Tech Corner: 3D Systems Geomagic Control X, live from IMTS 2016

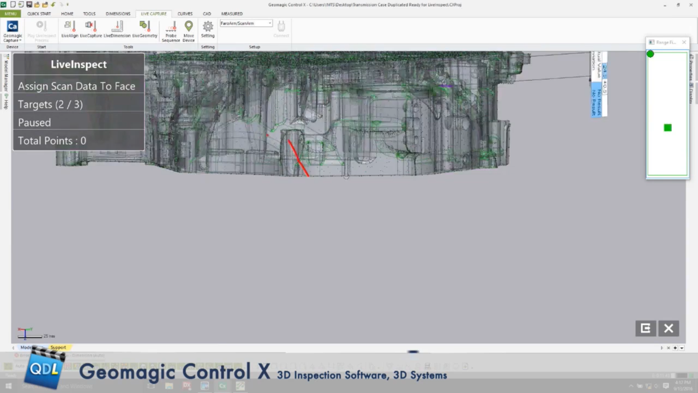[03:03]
So I can switch between the two modes of measurement and then also after the fact I can decide if I have probe data and non-contact data that inhabit the same space on the same feature, I can choose the priority.